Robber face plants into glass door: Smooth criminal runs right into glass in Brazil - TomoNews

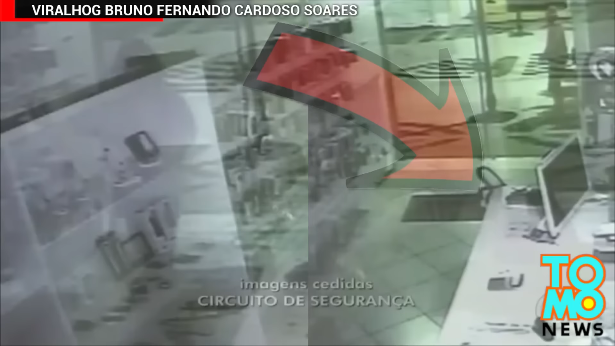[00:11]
Surveillance footage from Sao Paulo, Brazil, captures the moment a robber runs headfirst into a glass door.
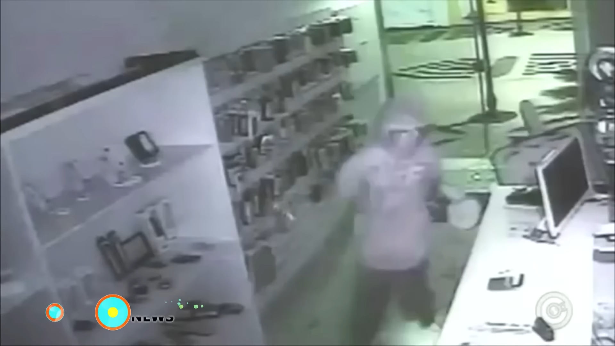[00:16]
The clip starts off with two suspects throwing bricks through the glass storefront.
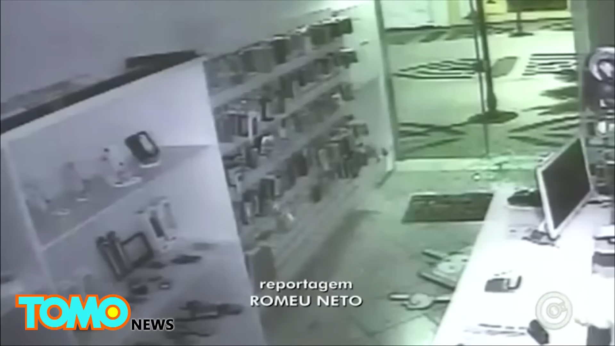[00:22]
A third robber then dashes into the store, heads behind the counter and starts grabbing things. The sneaky thief then makes a beeline towards the front entrance. Only thing standing in his way? A pane of glass. The burglar runs straight into the glass and gets thrown on his butt. He manages to get back on his feet but almost slips as he makes his not-so-smooth getaway.